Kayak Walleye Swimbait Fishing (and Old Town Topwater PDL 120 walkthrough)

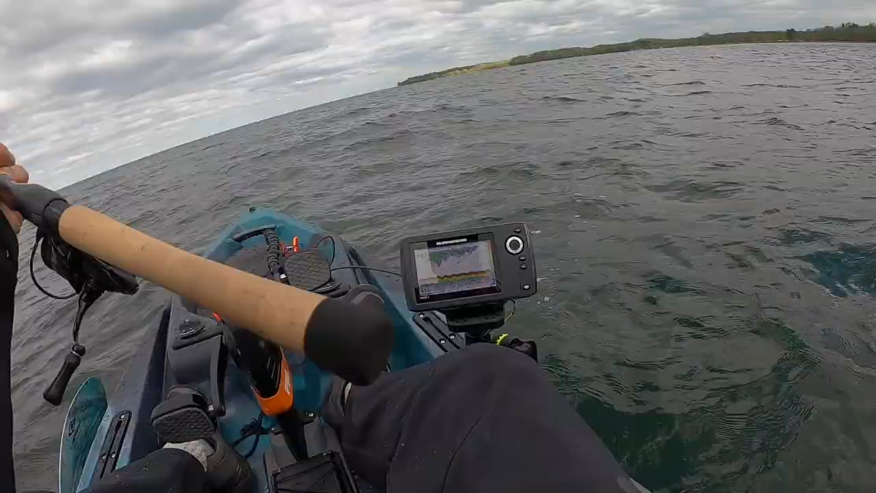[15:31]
Yeah, so I'm just looking. I have my... Humminbird set up right here. Kind of hanging around 10 feet, and occasionally I'll see... You know, see some fish in there. This is really nice having this pedal drive. I'm going to drill some holes so this... So these cords aren't going to be hanging out like that. They have a little... Slot in there. Hold on, there's a slot here. I'm going to have... This cord will be running through the hole. Into there. But, you know, this is a... First trip out, so... I'm just happy to be on the water.